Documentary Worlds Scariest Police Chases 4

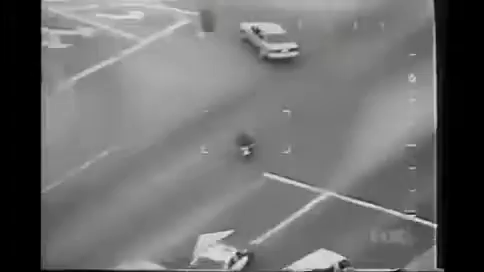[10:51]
Motorcyclists are a daring breed, but when they run from the law, it's not daring. It's just plain dumb. In Texas, this suspect can't shake the police on surface streets or in parking lots.
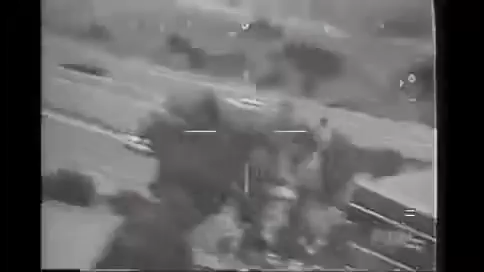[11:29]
The man on this powerful motorcycle is an example of just how daring and relentless it can get.
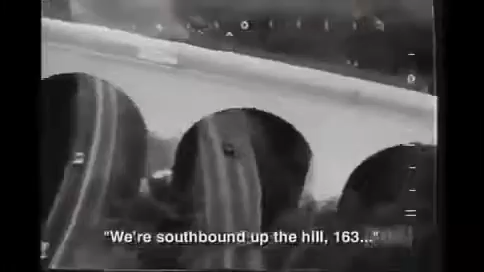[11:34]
Police had tried to pull him over for reckless driving, but they haven't seen anything yet.
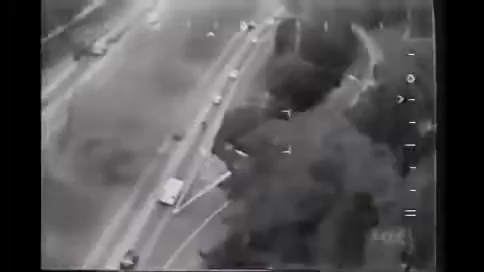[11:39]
At nearly 100 miles an hour, the suspect slashes through highway traffic. Trapped, the suspect decides to go where no cop is willing to follow. Okay, the guy is going to be hanging a U-turn.
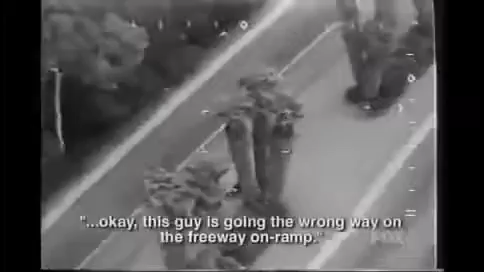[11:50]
Hey, this guy is going the wrong way on the freeway, on ramp. Do not follow the pursuit, Abel, we'll call it. Then when the cops close in again, our speed merchant starts to make mistakes. He thinks he spotted a shortcut off-road where he can lose the police.
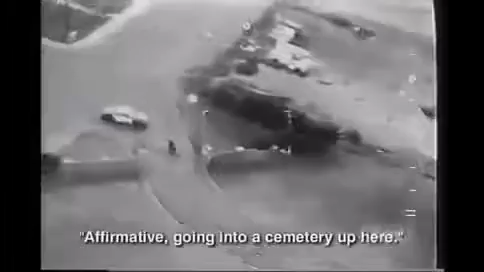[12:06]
Going into a cemetery up here. But like the cockroach in the Roach Motel, he can get in, but there's no way out.